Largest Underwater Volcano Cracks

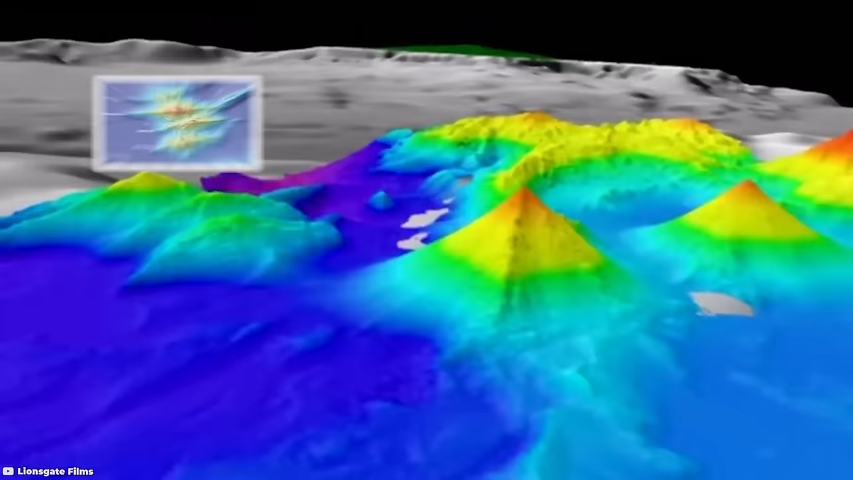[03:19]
This volcano is part of a bigger group called the Marta Volcano Group, known for things like earthquakes and eruptions.
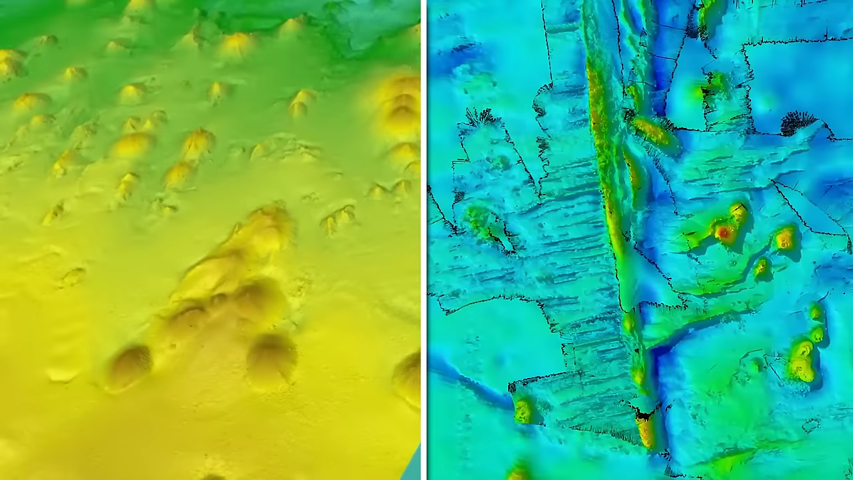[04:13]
The Tasmanian Sea Mounts These are a chain of hundreds of underwater mountains found deep in the Tasman Sea,
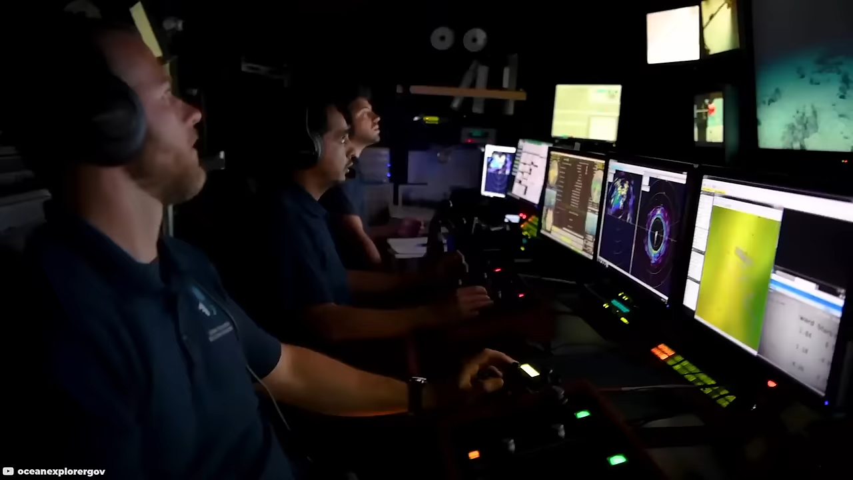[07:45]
But this time, they found something different, not like anything seen before. It looked like a Bundcake, standing at 3,200 feet above the ocean floor.
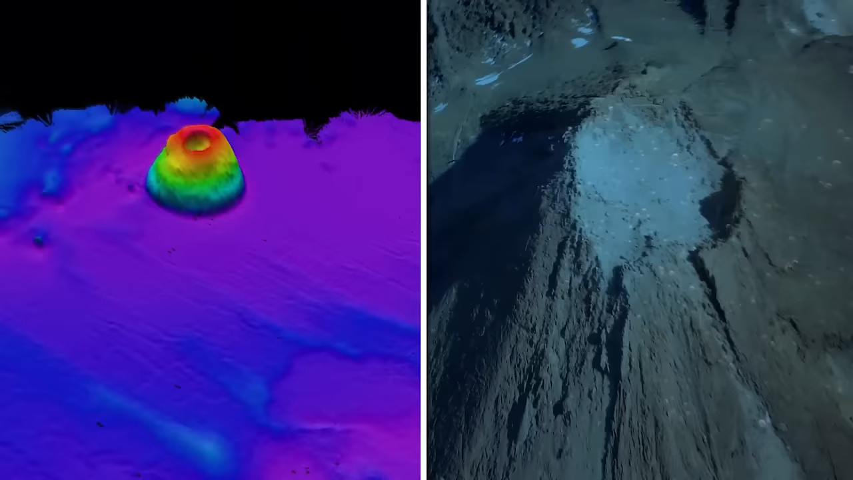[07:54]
Even though it's a bit short to be officially called a seamount, it turns out to be the remains of an ancient volcano.
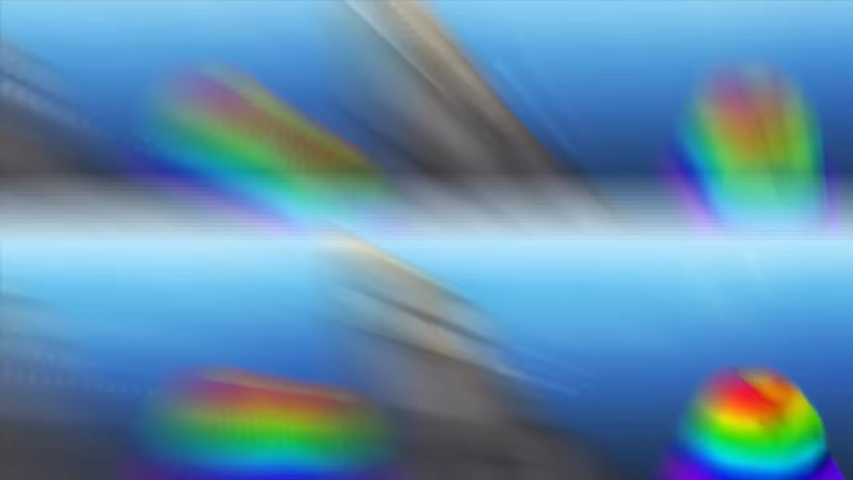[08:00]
The top of this volcano is about 1,200 feet below sea level.
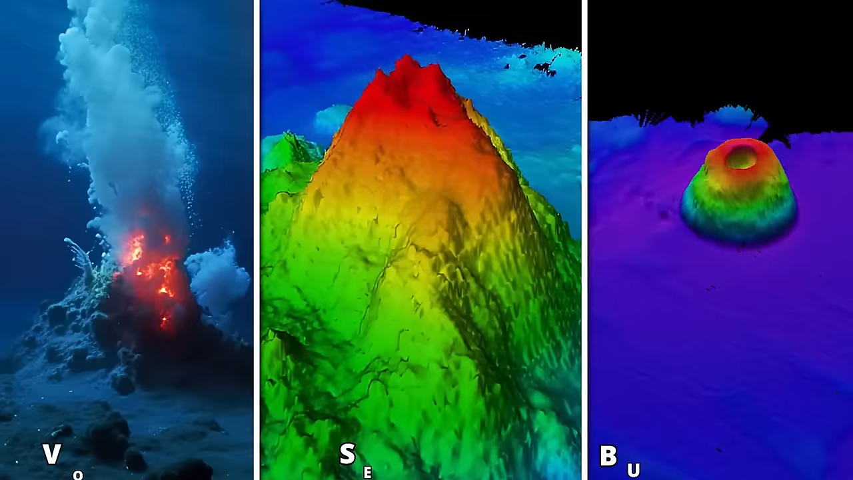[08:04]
What makes it unusual is that unlike typical volcanoes or seamounts with sloping sides, this one is round and has steep sides.
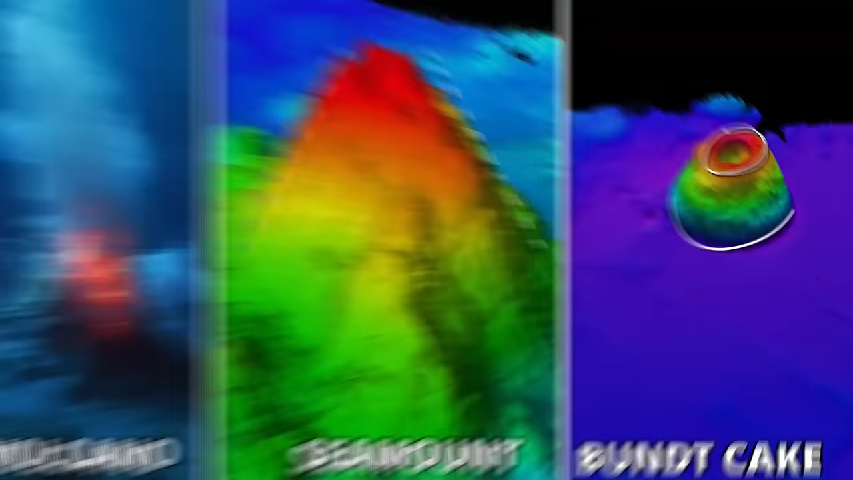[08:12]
There are a couple of ideas about how it got this way.
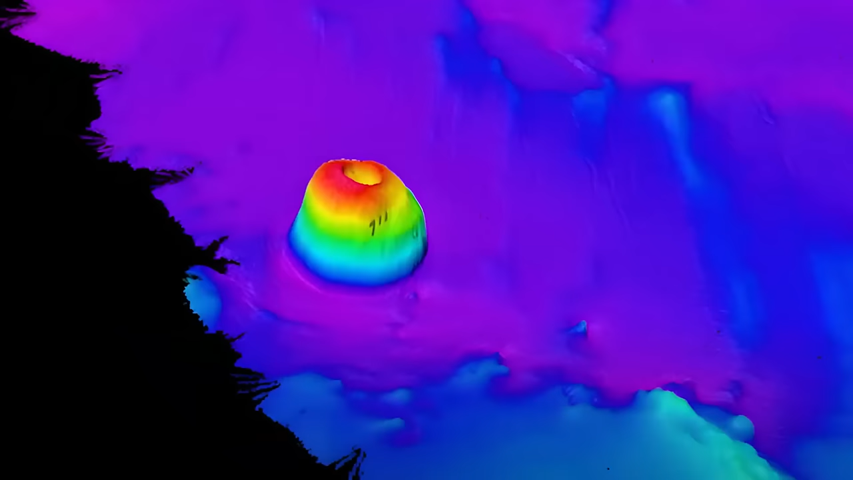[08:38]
In a fun twist, it's even suggested that the unusual shape might be the result of many,
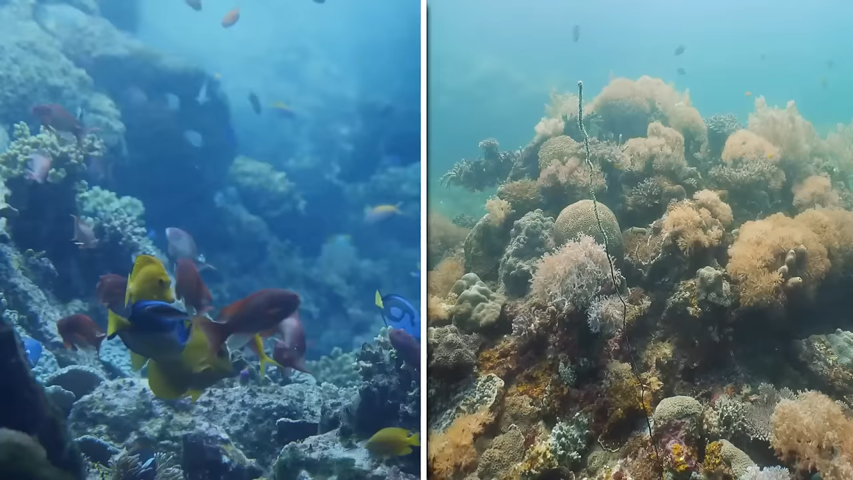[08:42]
many years of fish poop collecting, solidifying and building up in such large amounts that it shaped the slopes in this peculiar way.
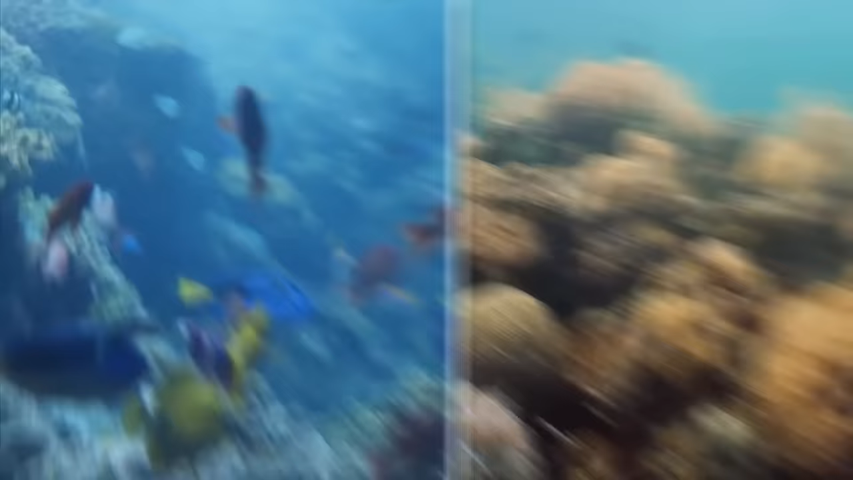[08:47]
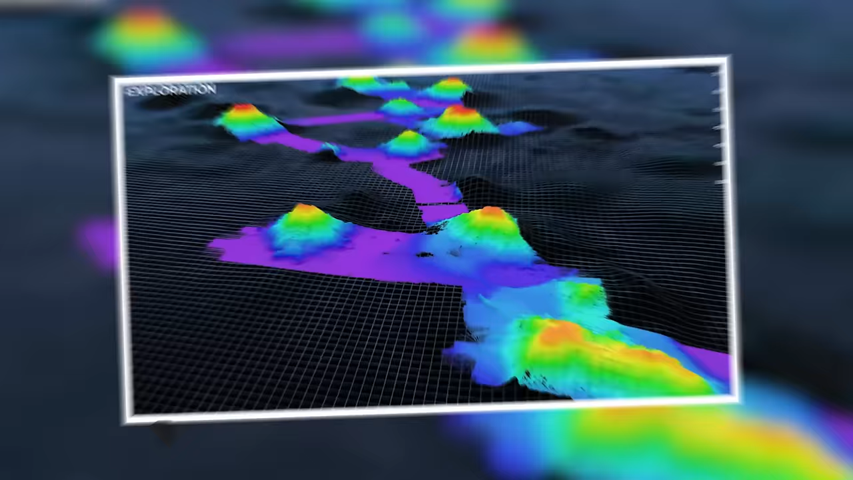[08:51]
The Bermuda New England Seamount Arc The
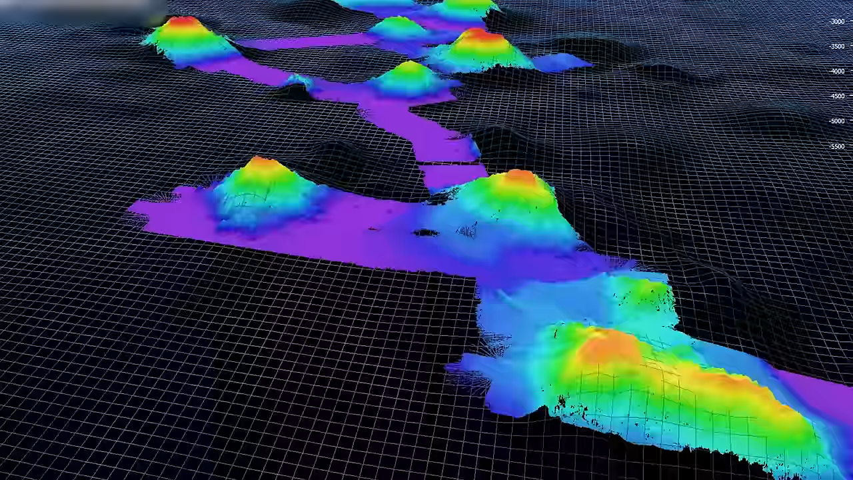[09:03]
It's a mix of different sized mountains formed supposedly over millions of years.
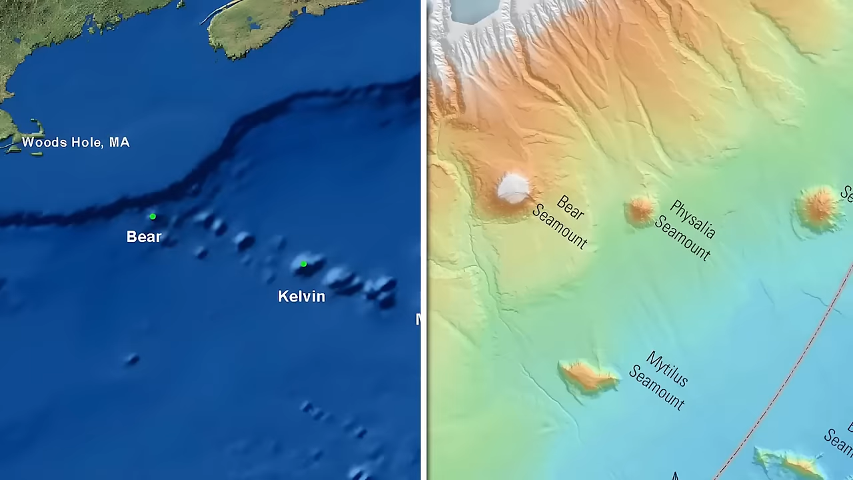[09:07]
One famous mountain in this chain is the Bear Seamount, not far from New England.
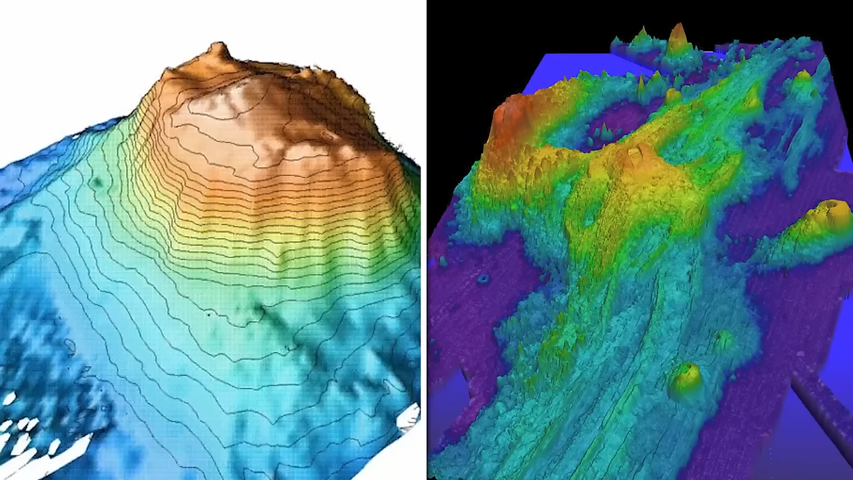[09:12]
It's a big underwater mountain, around 12,000 feet tall, made by ancient volcanoes.
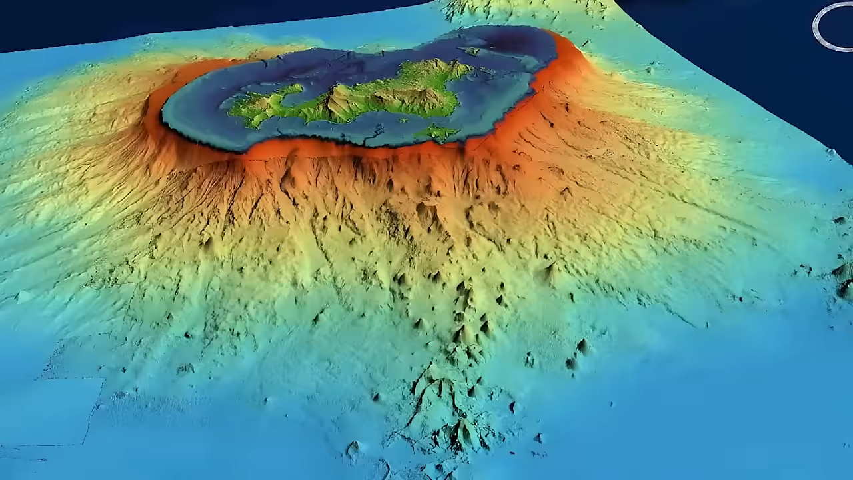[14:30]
Now, it is a very active area with the volcano having a tall cone and a wide diameter.
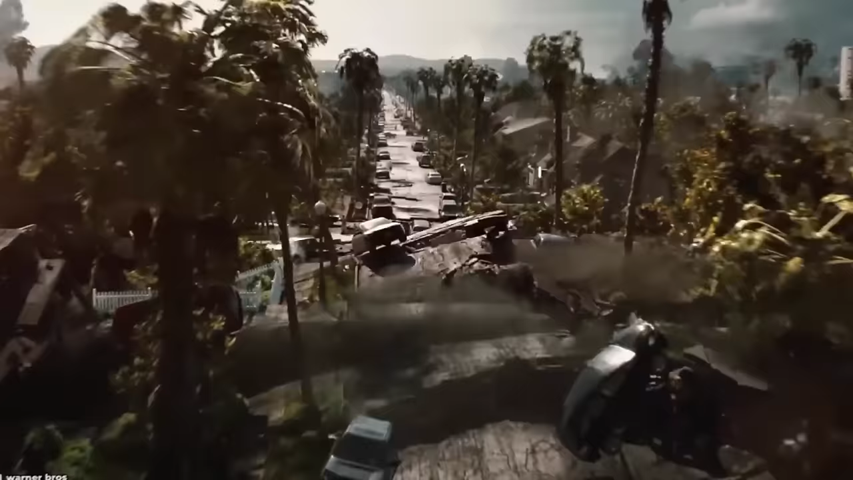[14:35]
People on the island are ready in case it erupts again.
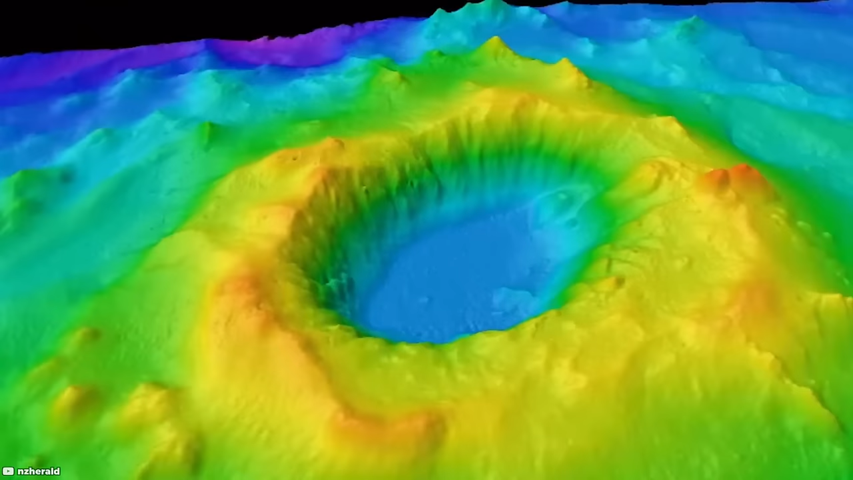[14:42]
The Hava Volcano The Hava Volcano is a huge underwater mountain in the southwestern Pacific Ocean near New Zealand.